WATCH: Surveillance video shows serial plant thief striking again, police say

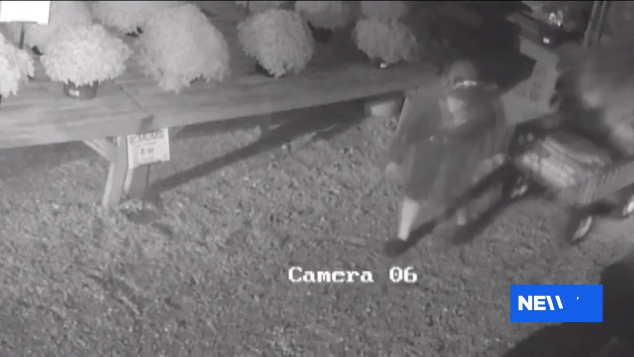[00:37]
Surveillance video shows the merchandise she was missing from her store. Sandy's back porch gardens wasn't sold, but stolen.
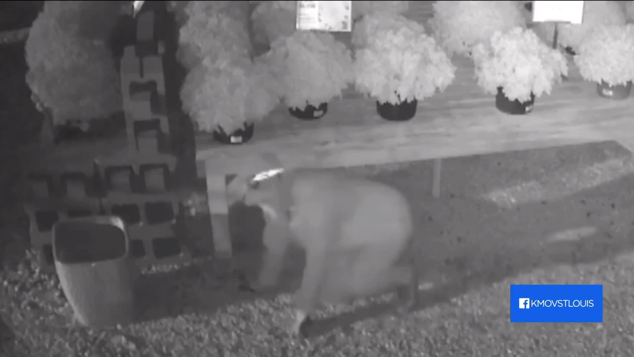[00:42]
The thief caught creeping around the nursery wearing a headlamp.